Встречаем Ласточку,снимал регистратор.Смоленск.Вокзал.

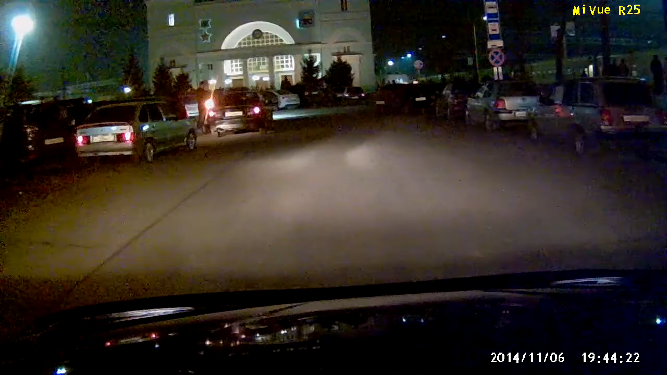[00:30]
Вот здесь еще делается. Здесь вообще, здесь вообще некуда встать.